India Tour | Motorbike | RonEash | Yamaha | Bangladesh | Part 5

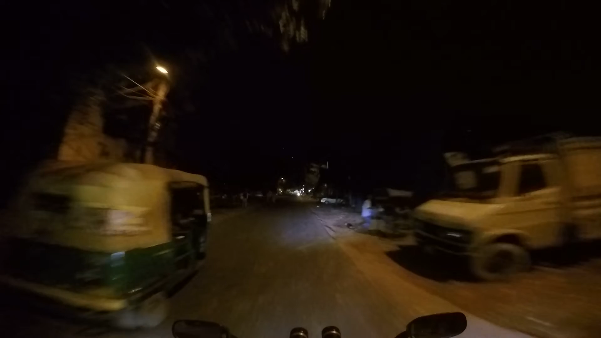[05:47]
ওয়াও, অনেক সুন্দর ফায়ারওয়ার্কস হচ্ছে এখানে দেখতে পাচ্ছেন. ওয়াও,
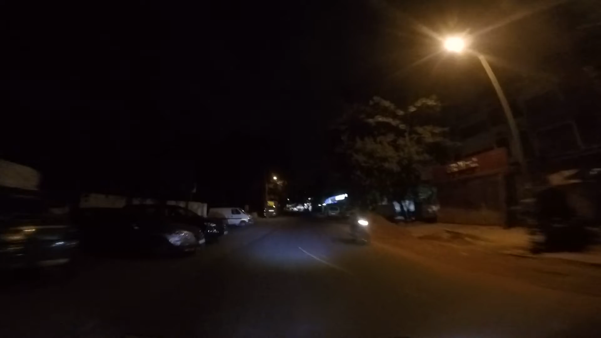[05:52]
this is absolutely amazing.
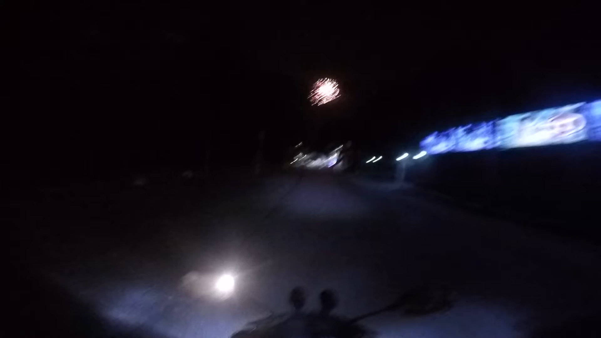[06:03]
Wow, just take a look on it.
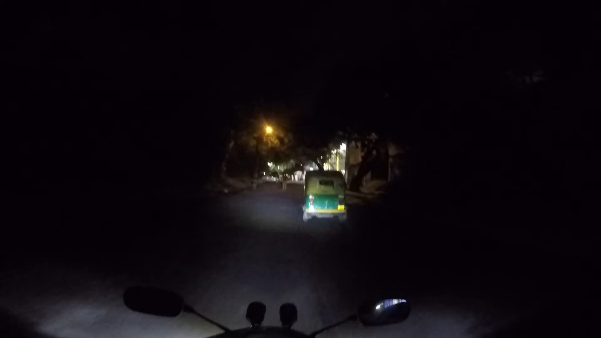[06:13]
I think it's a Delhi wedding going on here.
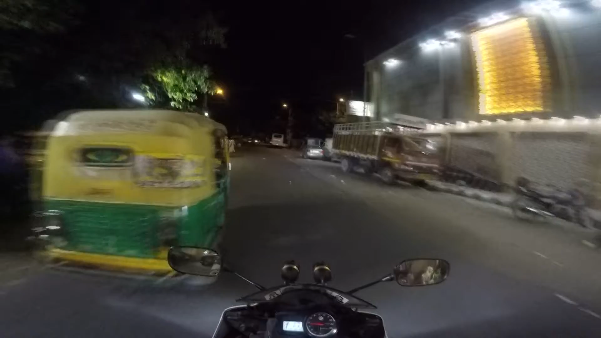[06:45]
It reminds me of my wedding. আমি এখন যে জায়গাটা দিয়ে যাচ্ছি, দিস ইজ নোন অ্যাজ পাহাড়গঞ্জ. দেখতে পাচ্ছেন আপনারা ডানে বামে লাল নীল হলুদ সবুজ রঙের অনেক ধরনের বিলবোর্ড.
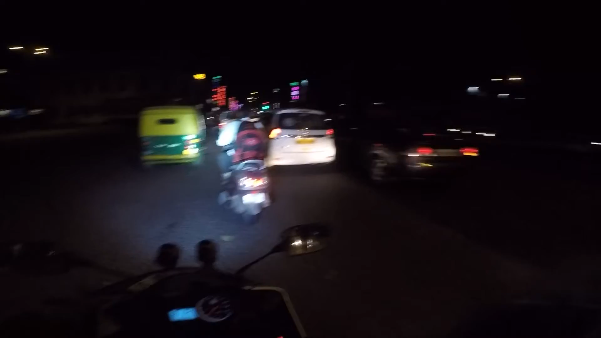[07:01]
সো এই বিলবোর্ডগুলো হচ্ছে মূলত পাহাড়গঞ্জ এরিয়াতে যে হোটেলগুলো আছে, সো সেখানে বিভিন্ন দেশের পর্যটকরা এসে ওঠে. This Paharganj area is a very dangerous area,
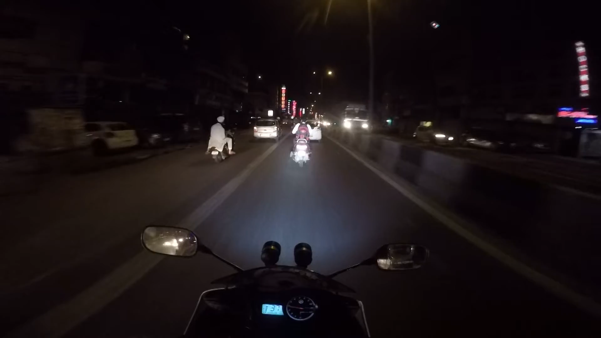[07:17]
I would say, especially for the foreigners, okay? And ekhane onek manush ache, mane nanan dhoroner manush thake, ashole bibhinno types. Hotel today international dekhte pachen.
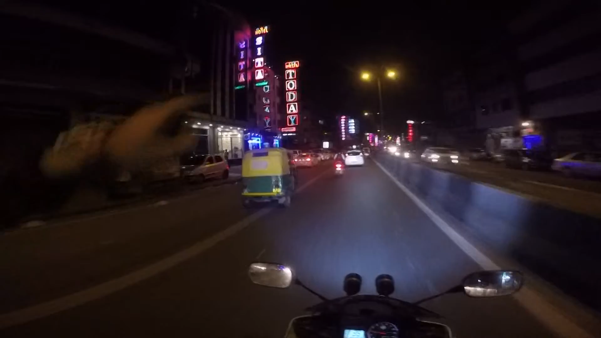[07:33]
Last time ami eshechhilam jokhon esha shoh ei hotel ta te uthechhilam. Ei hotel ta ekটু kemon jeno bhutre bhutre typer, okay?
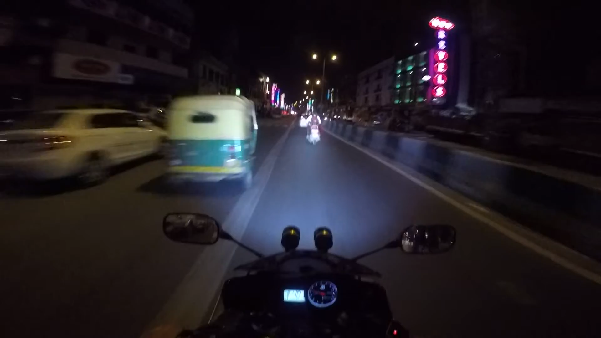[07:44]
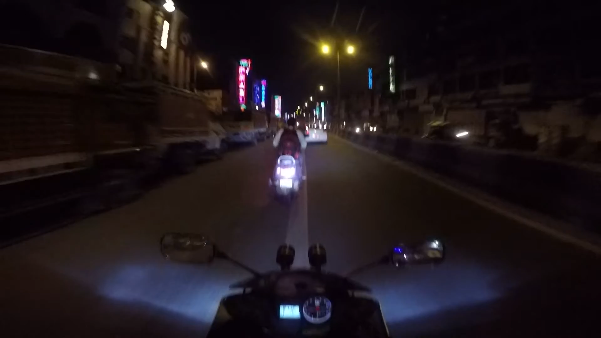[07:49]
This is Paharganj. You can either shake it as a borrow rail station. Delhi te je train gulo ashe shegulo shob ekhane eshei daray. Ojana ek shohore jei khan diye jei khane kokhono ashini shekhane nijer pochonder Yamaha bike ta niye দিক দিগন্তে দুচক দিদিকে যায়, সেদিকে ঘুরে বেড়ানোর মজাটা আসলে একেবারে অসাধারণ.
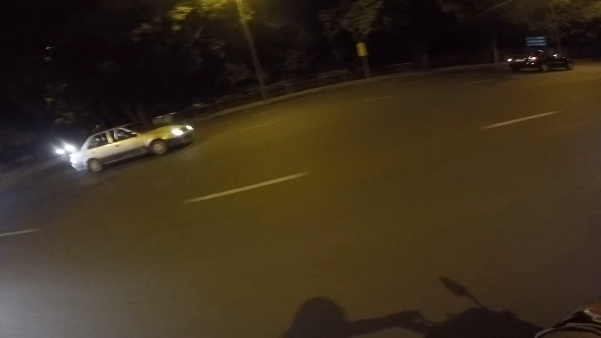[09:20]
জানি না কি জানি বলতেছিল সে, আই হ্যাভ নো আইডিয়া. Where is this India Gate actually?
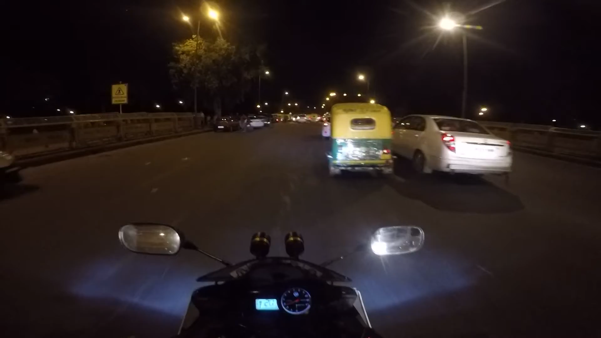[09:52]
Oh, okay. So I have reached here, guys.
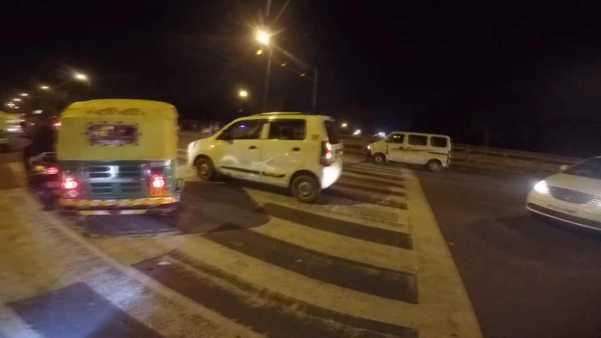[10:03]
I have reached to the India Gate, the place. Okay, let's see.
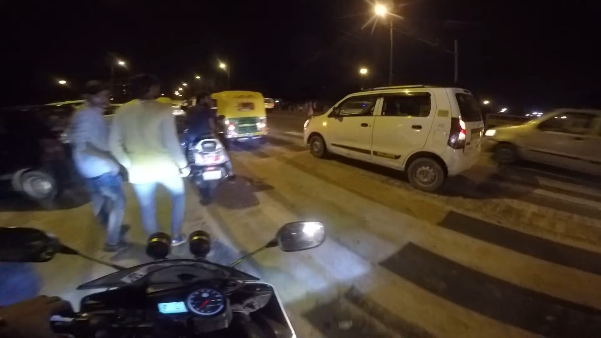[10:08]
দেখি এদিকে ডানে বামে কোনো দিকে গাড়ি বা হুন্ডা কোনো কিছু ঢুকিয়ে রাখা যায়?
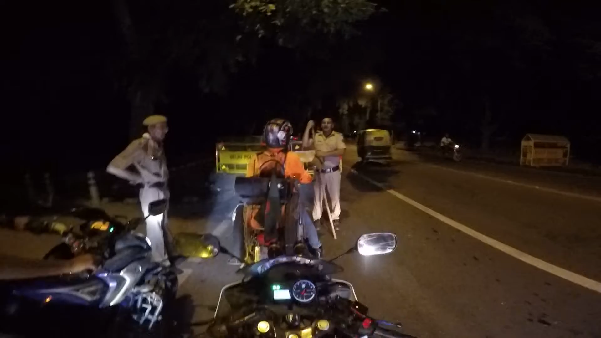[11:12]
So we got caught by a cop and ওরা আস করতেছে কোথা থেকে আসছি কি করছি জেনারেল পুলিশ চেকপোস্ট যেটা হয়ে থাকে নর্মালি সো দিল্লি পুলিশের কাছে এই প্রথম উই গট সিগন্যাল টু গেট স্টপ
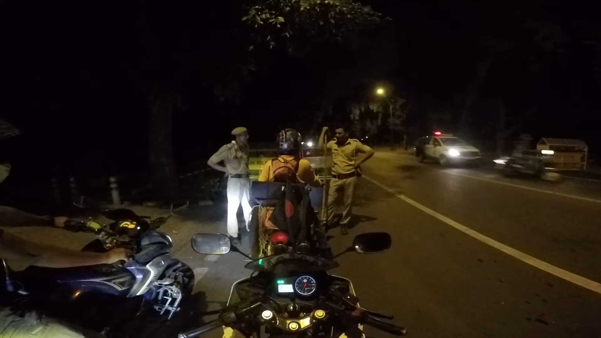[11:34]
জিজ্ঞেস করতেছে ক্যামেরা কি কি থাকে জিজ্ঞেস করে ভিসা আছে কি না বলতেছে এই ওয়েদারে কেন আসছি ল্যান্ডস্লাইড আছে